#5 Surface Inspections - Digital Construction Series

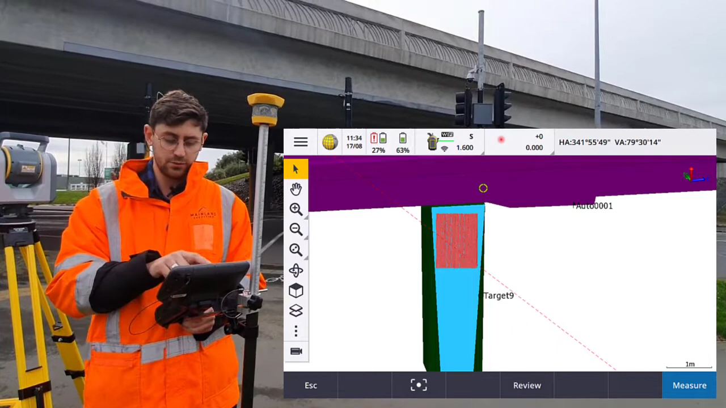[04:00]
So I'm going to tap the surface of the model that I want to compare against and go to the surface inspection tool. We've chosen the reference surface.
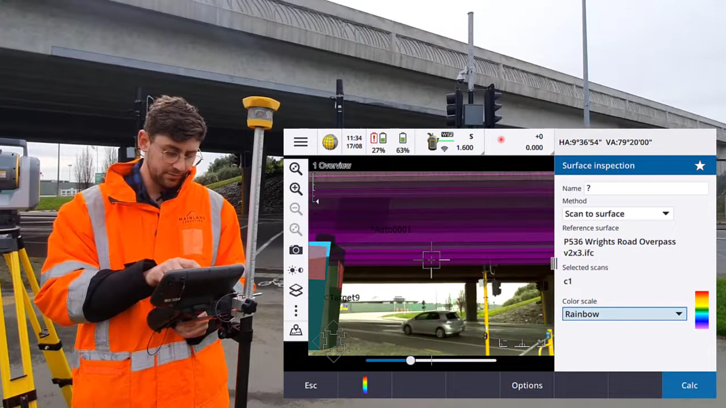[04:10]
We can see that here. And the selected scan is my region. So now I can give it a name, C1 inspection and calculate.